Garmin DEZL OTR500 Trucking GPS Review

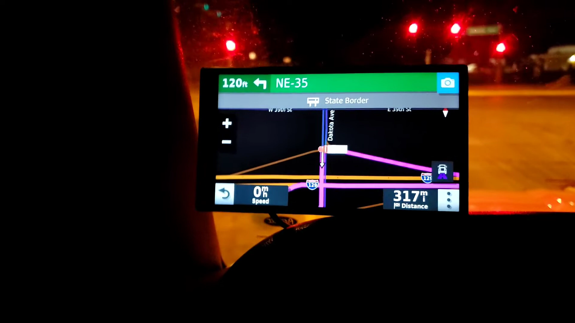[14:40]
For the wide screen But it does tend to Show me state borders And it does recalculate Really quickly
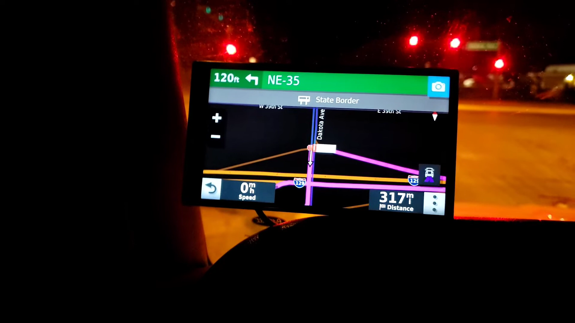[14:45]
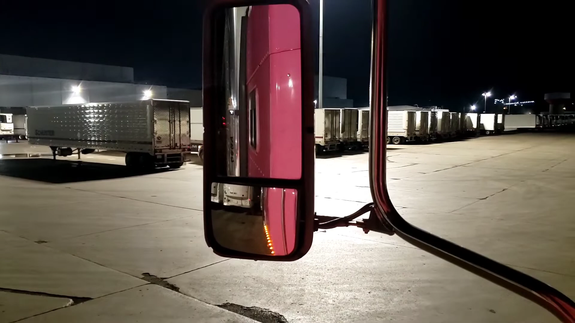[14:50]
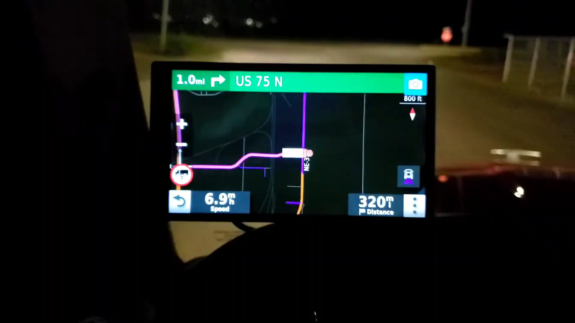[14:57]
So as we're rolling out It's popping up The question mark
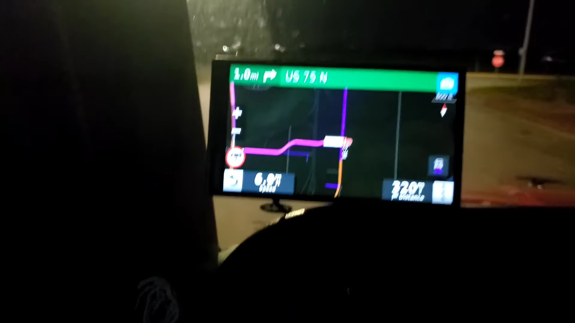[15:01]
sign Telling me I need to Look at my route So That's alright Got my load And away We go
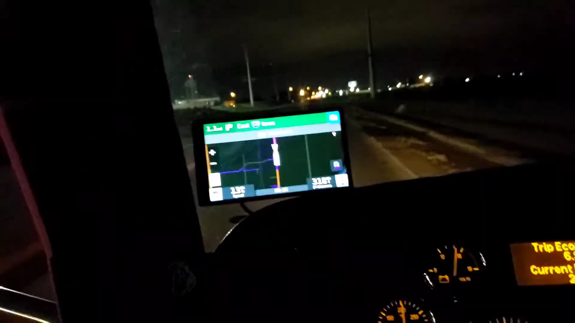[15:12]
Just like that It's back on track Riding me back Towards the interstate It